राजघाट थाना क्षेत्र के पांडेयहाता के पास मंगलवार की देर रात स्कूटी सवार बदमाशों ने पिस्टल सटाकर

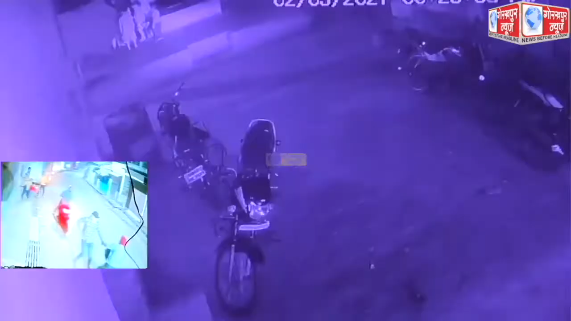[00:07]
कौरुबारी से 20 लाख के करीब 400 ग्राम सोने की आभूरसन लूट लिये